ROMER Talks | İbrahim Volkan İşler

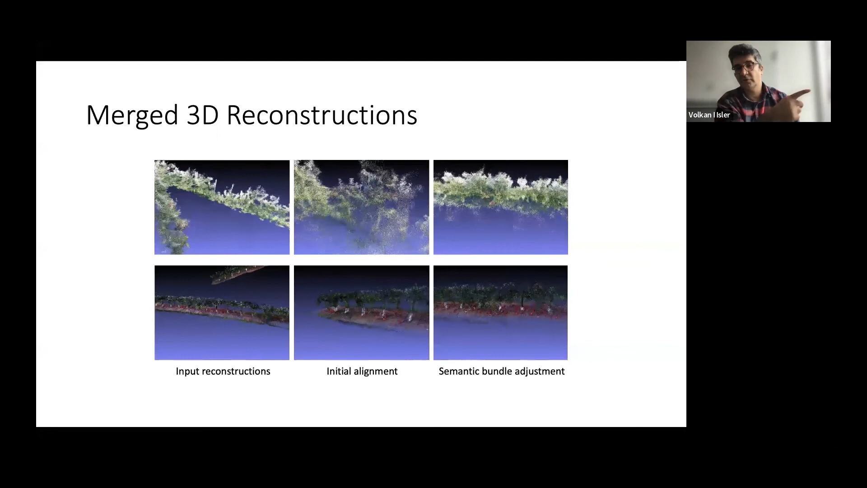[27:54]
But if you really want to count the apples on those trees, you also have to go to the other side. And then, you know, you can also do a reconstruction there. But the question is, how do you merge those two reconstructions? So this is what you see on the first image.
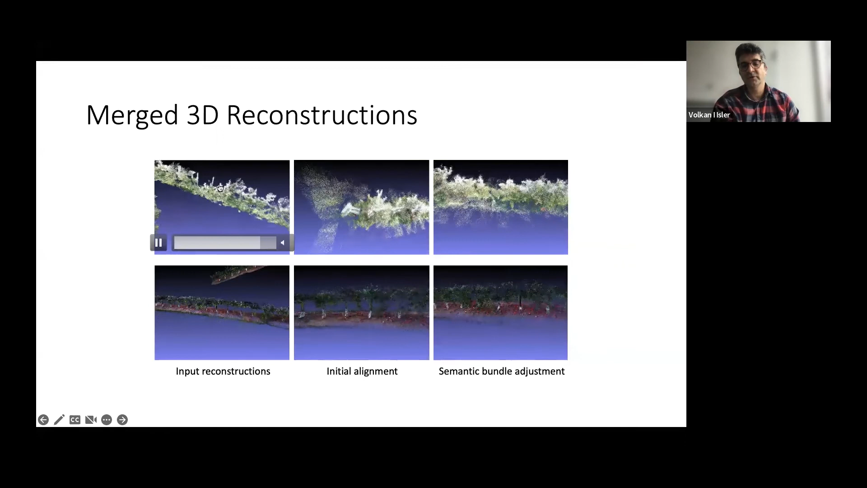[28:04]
You have two sets of reconstructions, but you don't know how to merge them. And if you try to do like classical loop closure, it's very difficult because the distances are large, it's just a linear motion, and there are not enough features. So what we did is we used this semantic bundle adjustment idea where we use the tree trunks as the features to do bundle adjustment,
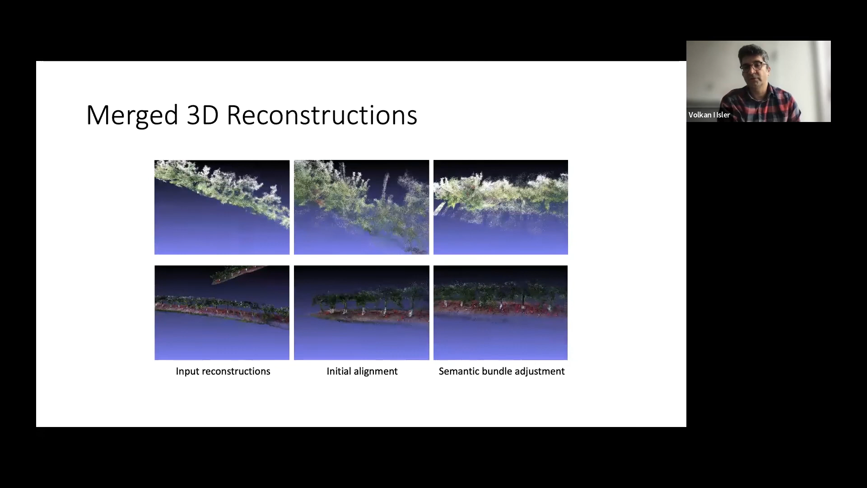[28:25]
which is an optimization technique that you can use to merge these two measurements.
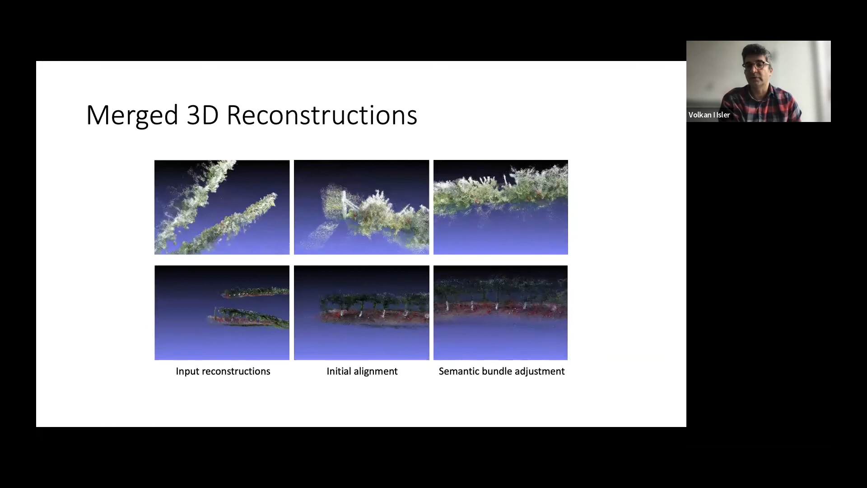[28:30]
So the system detects the ground, the trunks, and then it uses them as features to do the bundle adjustment.
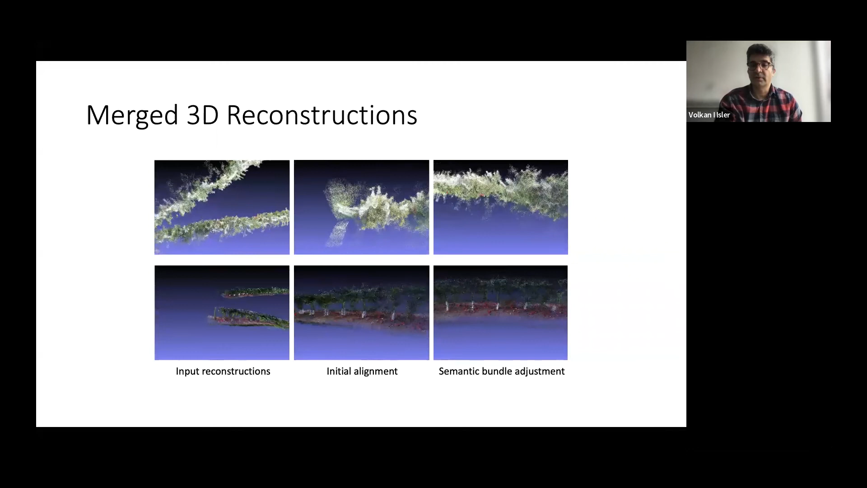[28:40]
And now once we have that, now we can actually merge counts from both sides.